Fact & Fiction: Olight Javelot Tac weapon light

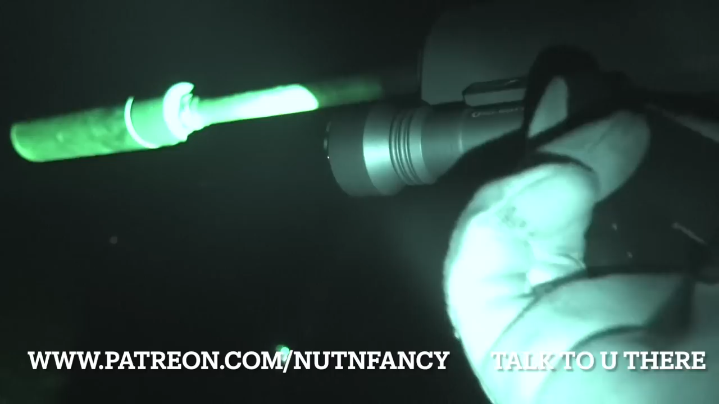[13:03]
I forgot to cover the UI by the way so I'm going to turn it off we're in night mode so you can see
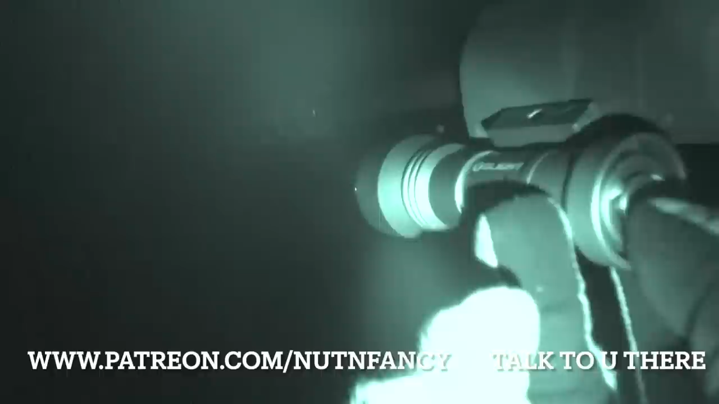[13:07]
if I do a short press and just leave it it should go to low mode let's see if I went deep enough I'm probably not going to do it right
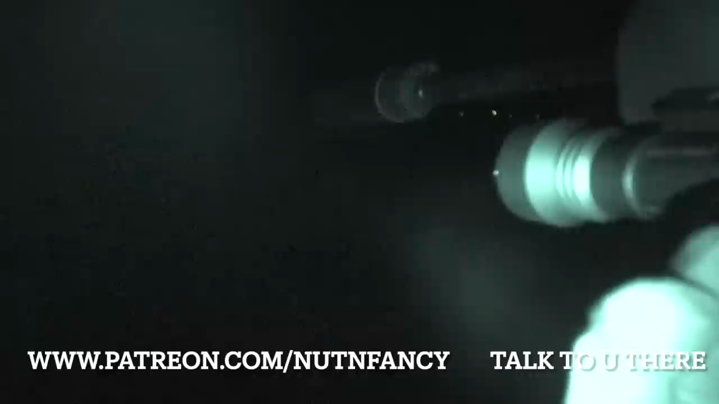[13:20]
if I go deep and then I click it that's high but you can do a momentary press like this there's low
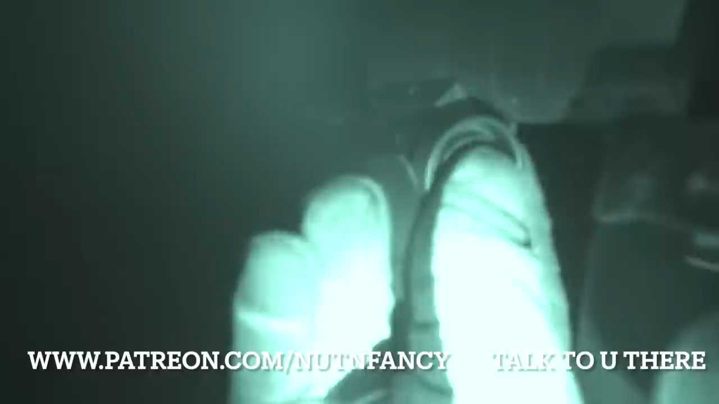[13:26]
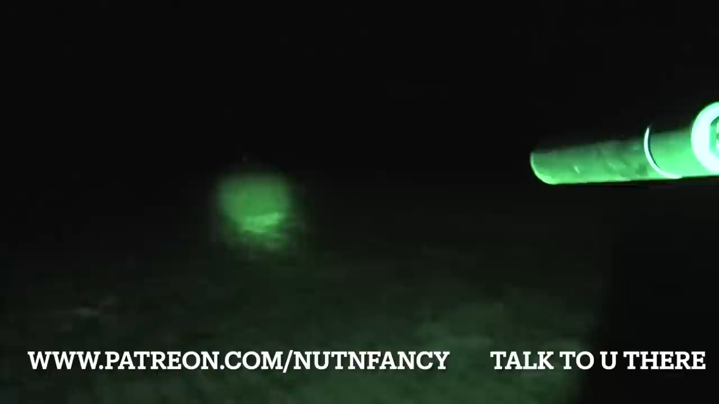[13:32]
there we go and then we press deep again high that's what you guys are going to use it for you're just going to use it on high unless you decide
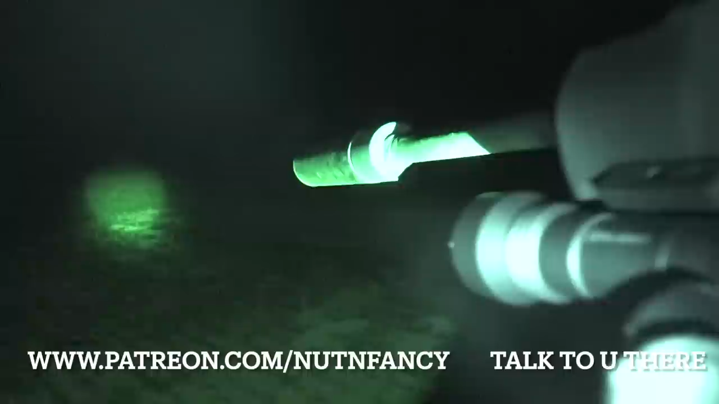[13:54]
okay and I'm going to tighten that can up because I think it loosened a bit it attaches to an A2 birdcage right here I love it it's a great
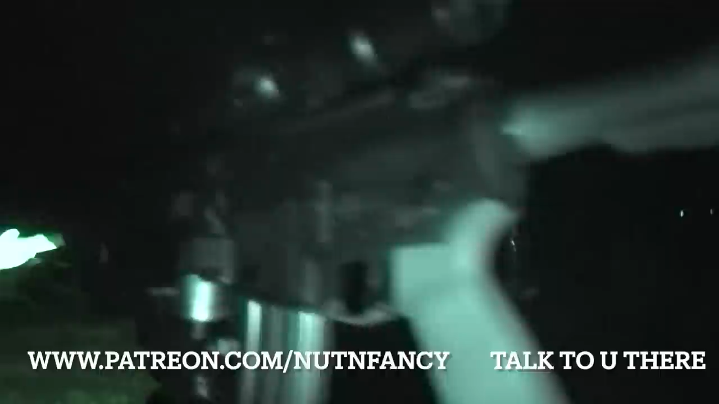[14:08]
suppressor great suppressor I love the gym tech suppressors hang on a second
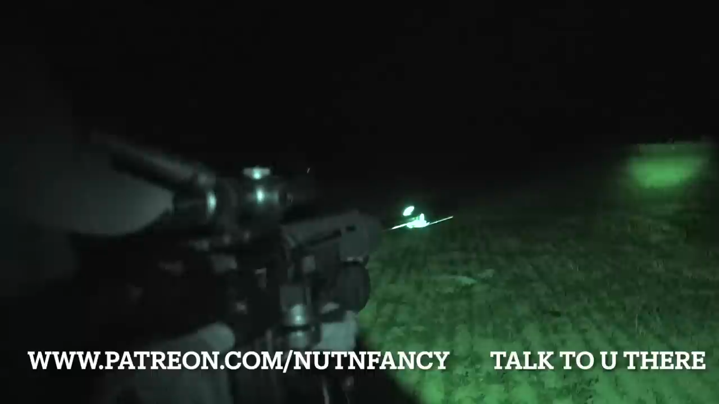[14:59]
let me give you my impression looking through now I don't have a scope cam on obviously but it is kind of a weak beam at that distance okay remember I told you no bullshit this is no bullshit
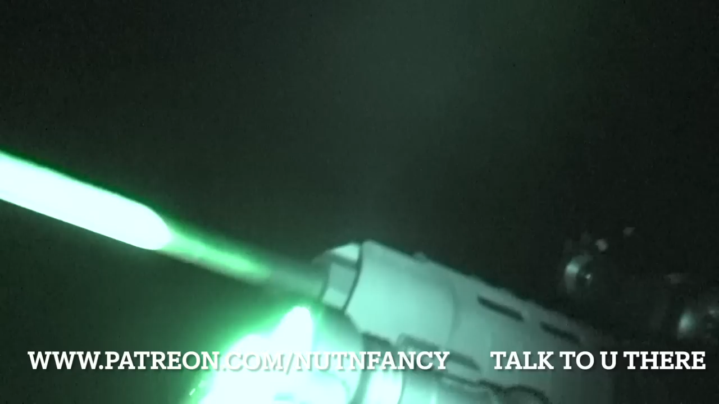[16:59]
crenellated but bezel right here if you wanted to use it uh for striking I guess but it's not very sharp it's pretty dull
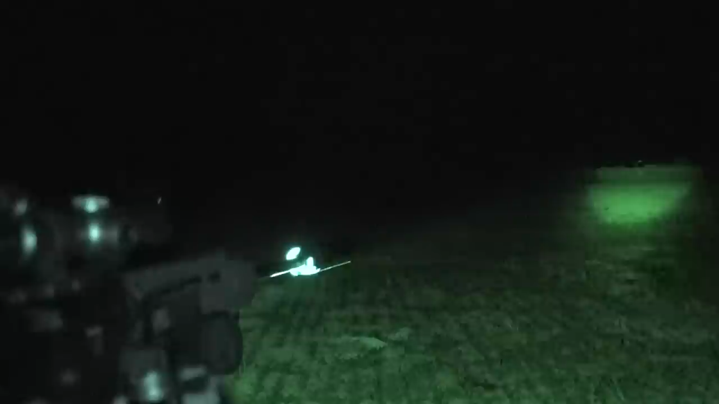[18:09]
how about low would low work i guess the answer is yes